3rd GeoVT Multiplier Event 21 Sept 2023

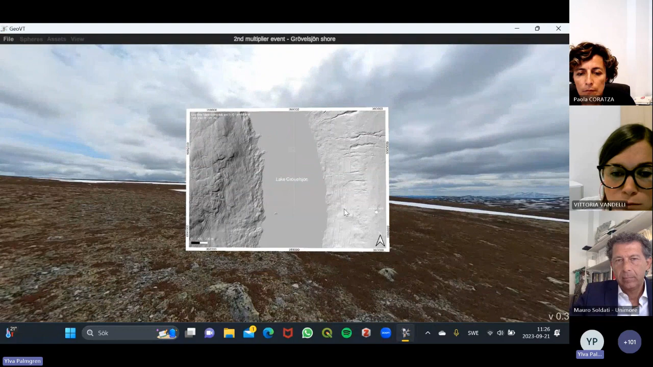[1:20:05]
That's the lines on the sides of the Grövelsjön Valley.
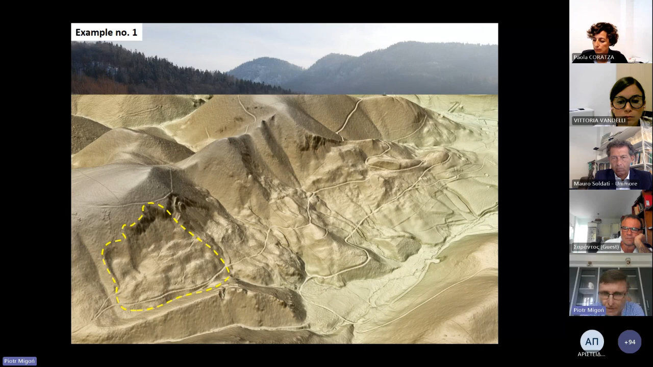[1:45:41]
We can show where they are in a way which would not be possible using the conventional tools, photographs, and surely not if you are there in the field itself. So I'm just pointing out some of these landslide affected sections of the slopes. And you see there are quite many and they are different in terms of morphology, in terms of origin and quite likely also in terms of age.
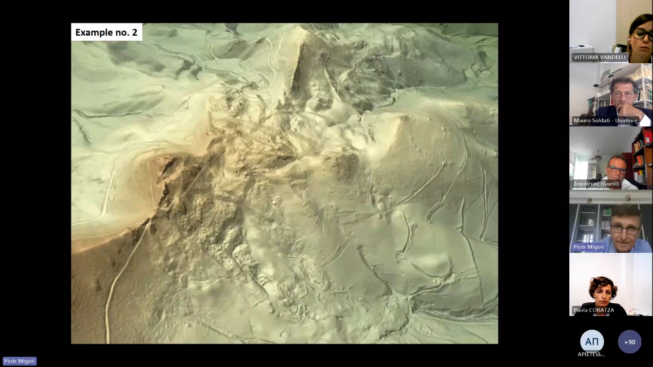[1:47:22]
And again, you see sections of the slopes which are pretty smooth with some anthropogenic elements like roads, see on the right, and those with extremely rough topography, which in some places even doesn't make quite sense if you look at it the first time. And again, you can use these annotations of this 3D view and
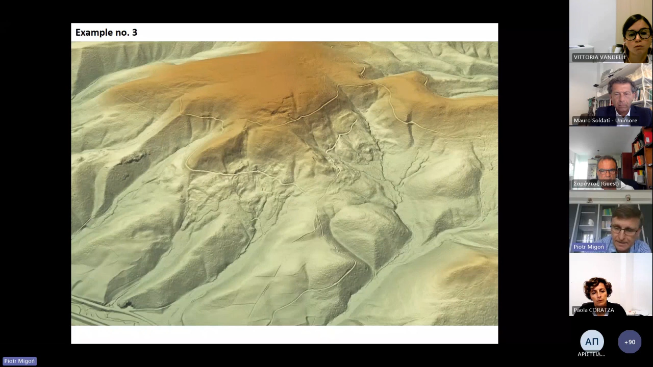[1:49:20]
And again, quite a similar story. So these are areas moulded by landslides of different sorts. Some probably at the very initial stage,
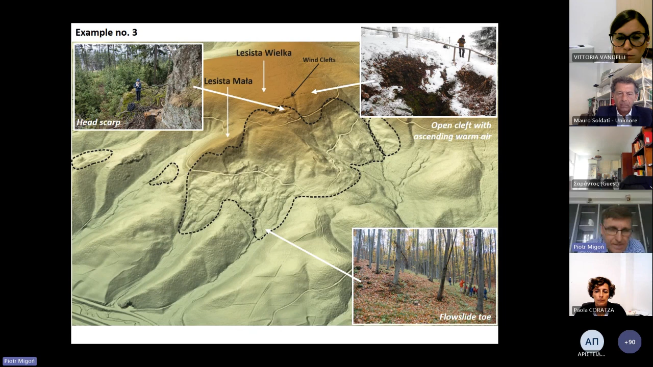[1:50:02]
These are the options which we work on developing into some animations, because you can also make like flights and going around these hills, making zooms in or out, which probably or surely would help to understand this even better.
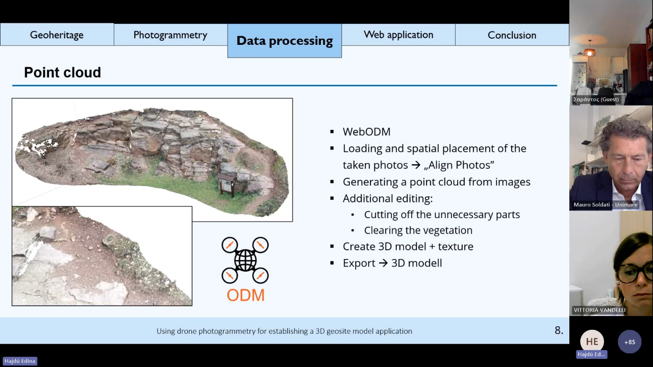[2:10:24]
with each other then the spares and dense point cloud was created which we edited unnecessary part were cut and cleared from vegetation then the 3d model was completed which we exported after generating the texture exactly the colors we uploaded these models to a web storage that is open for research purpose